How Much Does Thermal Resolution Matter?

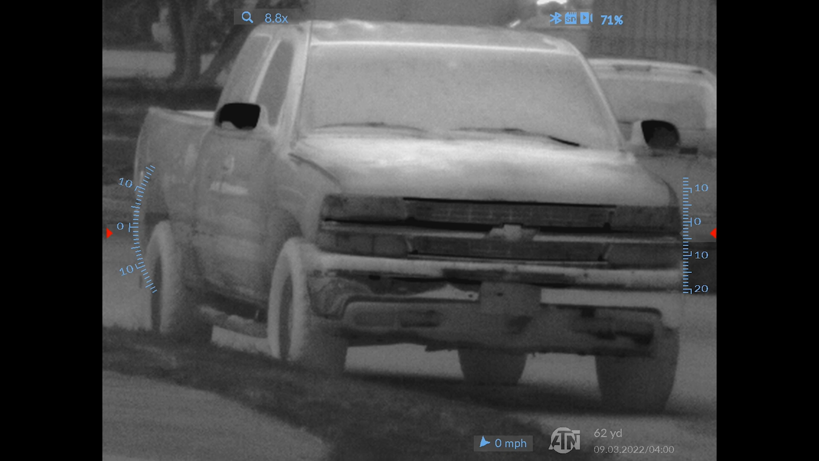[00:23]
Obviously there's going to be exceptions to every rule however the downside is there are so many different options that you may be left wondering what is right for you. So in typical Formar Ranch fashion I thought I would put together a comparison comparing a 256,
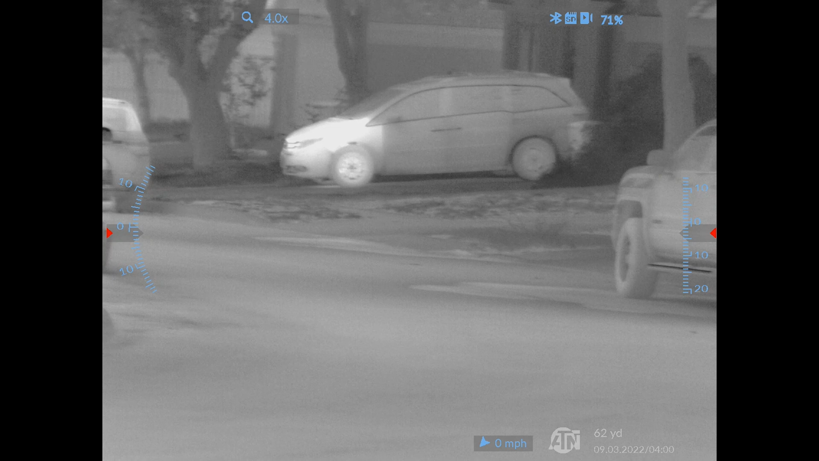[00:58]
Humidity wasn't non-existent but it wasn't over the top either and the reason I point this out is because thermal devices can be used day and night however they look best when there is increased contrast between living things and the environment.
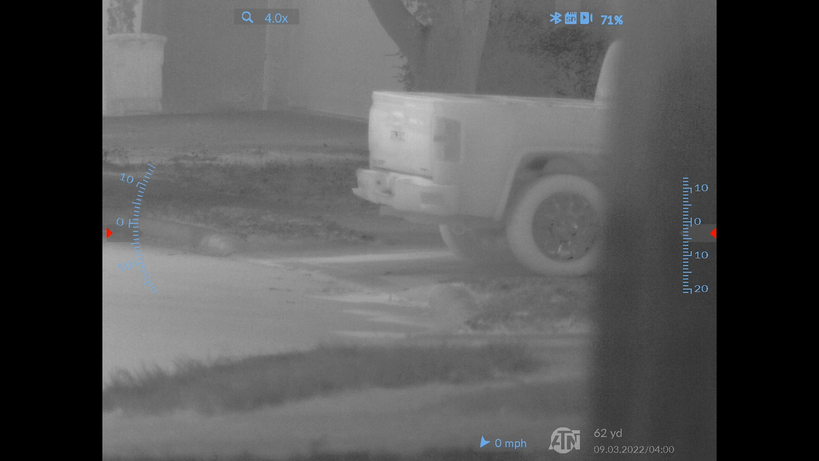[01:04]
So at nighttime where the sun isn't shining on things making things radiate it's going to look a lot better. So I did not give any of these devices any kind of advantage and I
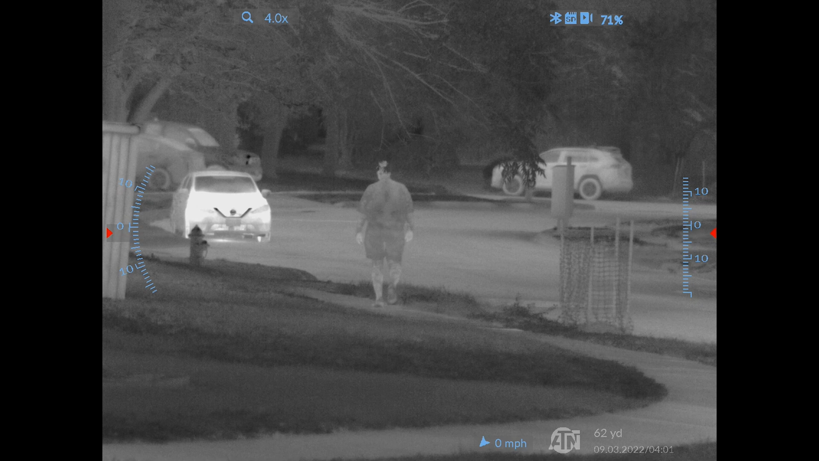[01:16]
wanted to portray some realistic and conservative results for you.
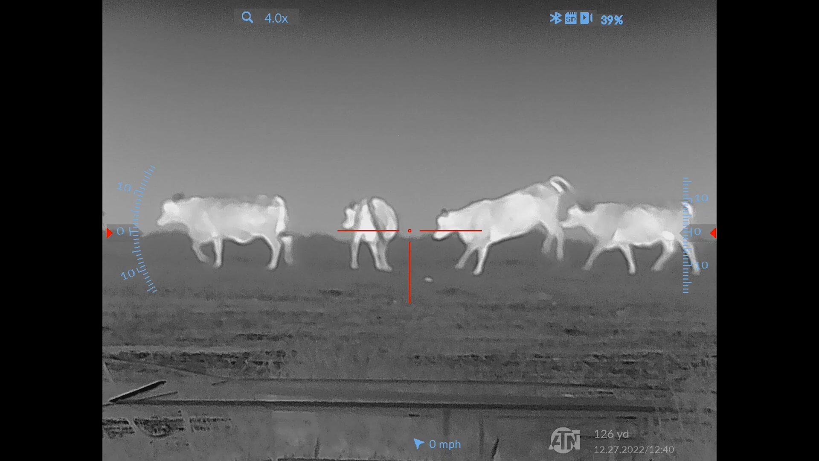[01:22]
As a baseline all the devices you see have a 12 micron pixel density obviously there's going to be different base magnifications.
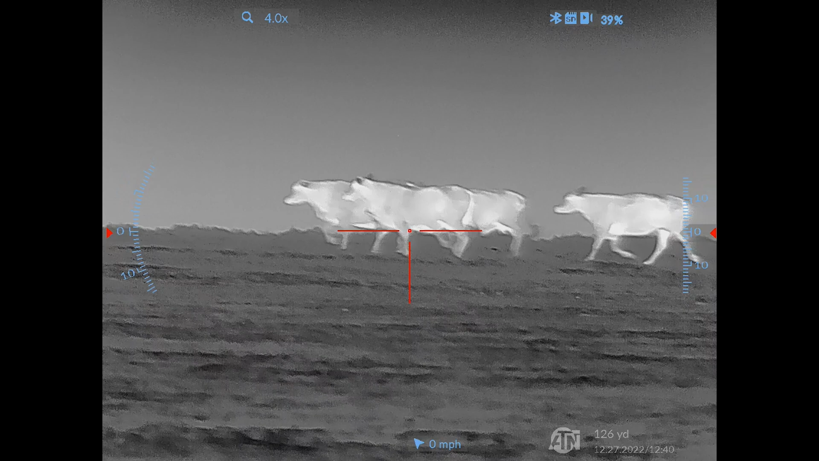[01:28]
If you want to learn more about the devices check the description below. These are also all ATN sensors so I'm trying to keep things as uniform as possible.
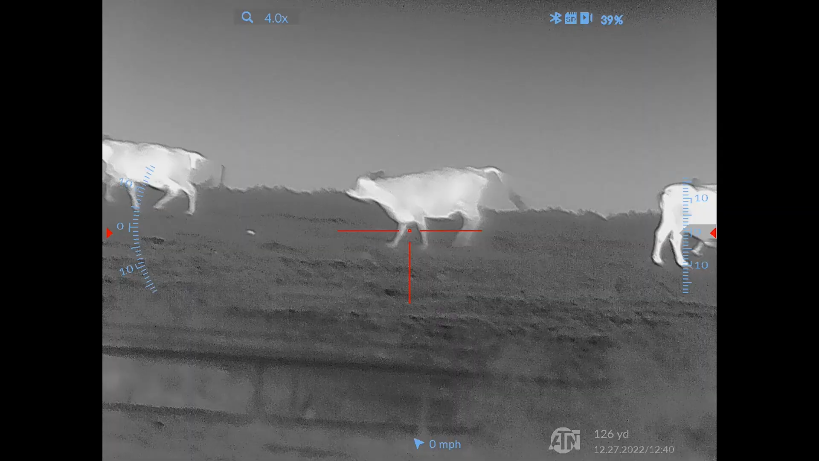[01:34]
Now from the 50 yard range all the way out to one
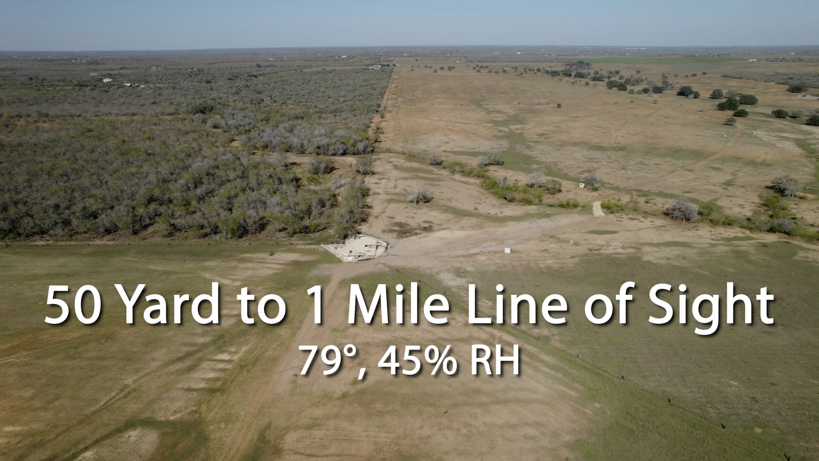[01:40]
mile we're kind of just going up a fence line first starting in an open field from that from the 50 yards to 500 yards it's just going to be an individual standing by themselves but once we get to the 750
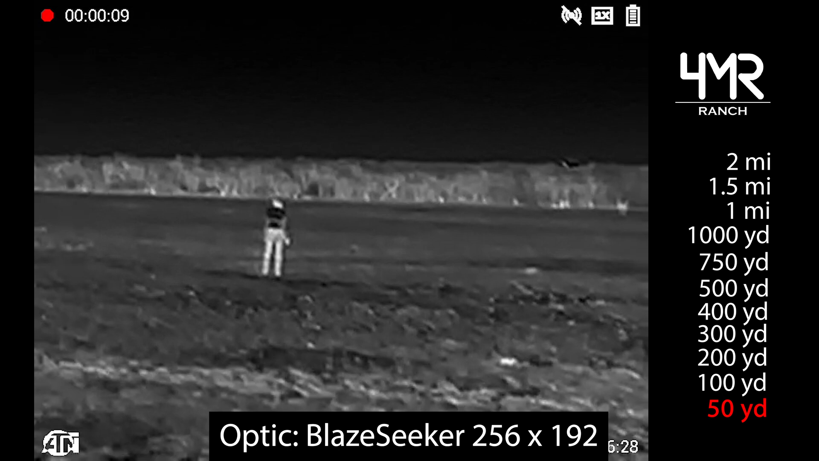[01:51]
yard to two miles that individual is going to be standing in proximity to a truck just to help you guys spot things a little bit better. Obviously with the 256 base sensor resolution at two miles it's going to be very difficult
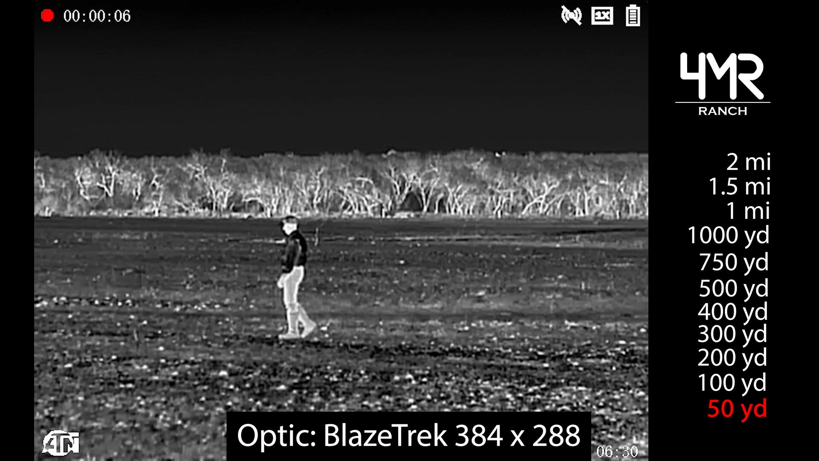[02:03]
to know what you're looking at but the point is to compare these things and see how much of a performance gain if any there are over these distances.
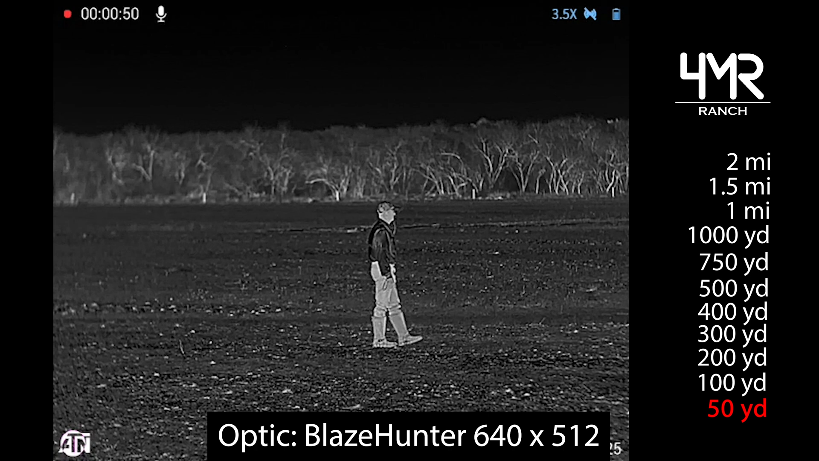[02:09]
So like I said I'm gonna for the most part not talk and just let you take a look at how these things perform and how they do. If there's any questions leave them in the comments below and I appreciate
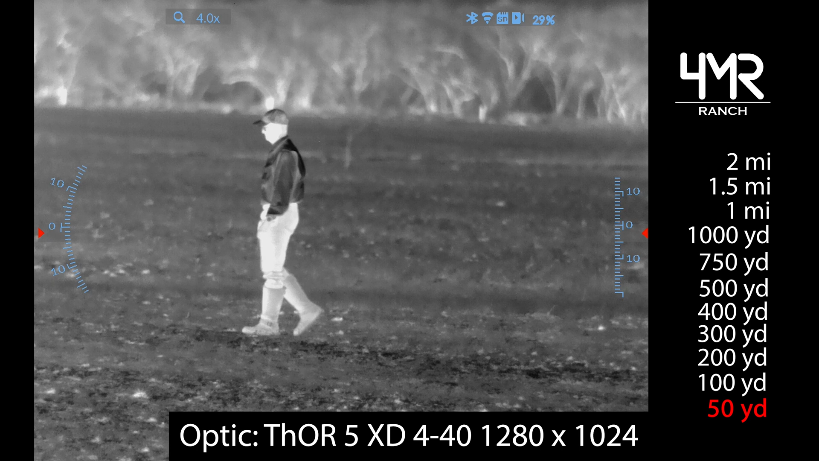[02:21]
you checking this out and I hope this is useful to someone who is just trying to compare thermal sensors.